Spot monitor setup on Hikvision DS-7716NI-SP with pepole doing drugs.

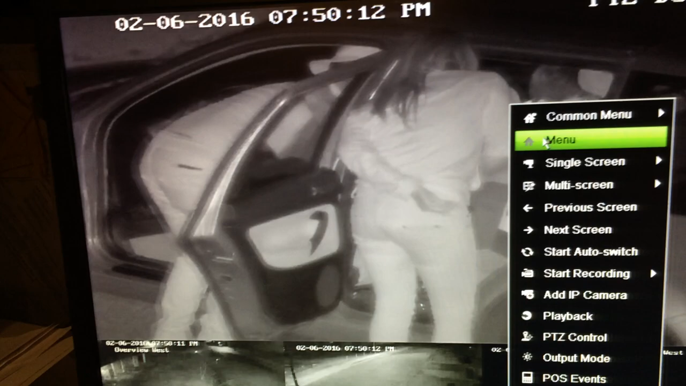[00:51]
On the back here on the back of your your NVR you have a video output a composite video out or a CVBS which stands for color video blanking and synchronization. That is marked on the back your machine depending on which model you have. This here is a DS77-16NI. Let's get started on how we set it up.
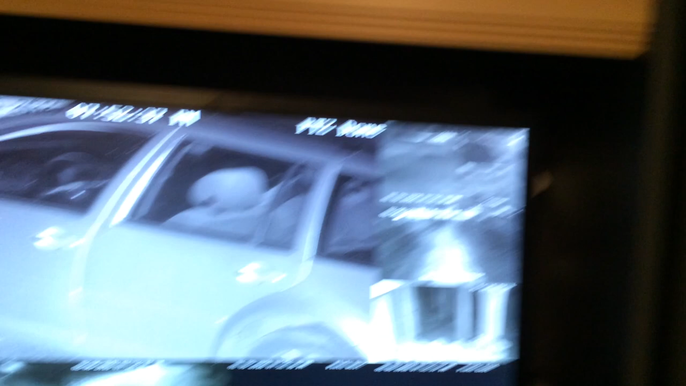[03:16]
Okay so now we want this thing to bring up a a full screen. Let's see if we can find ourselves something that'll do an alarm. What are those? There's somebody out there. What are they doing?
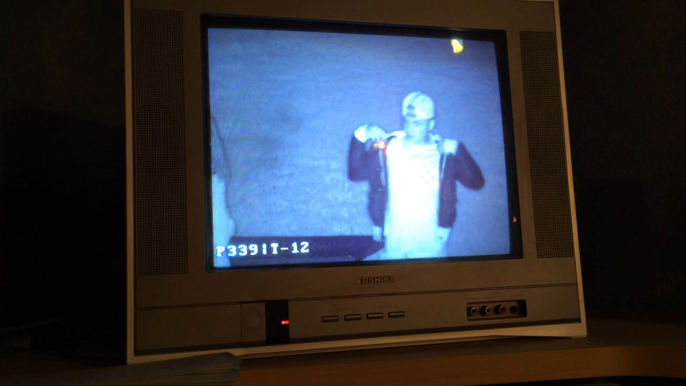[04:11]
it'll show them and what they're doing.
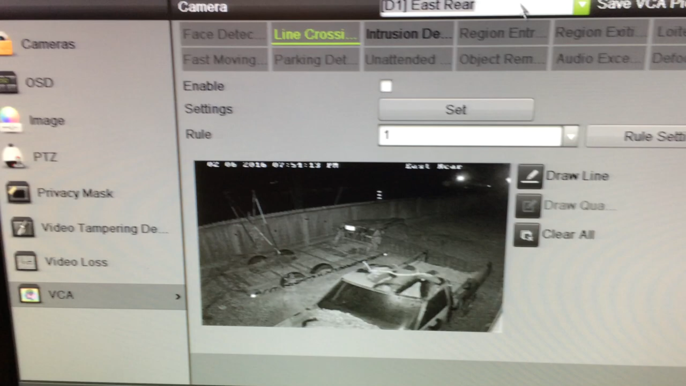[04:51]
Video content analysis. We select whichever camera we want to use.
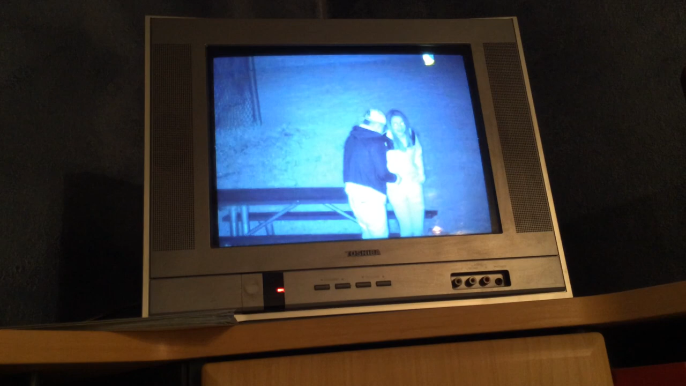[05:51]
And there we go. Once it decides that the alarm is over or the recording is over it goes back into rotating around.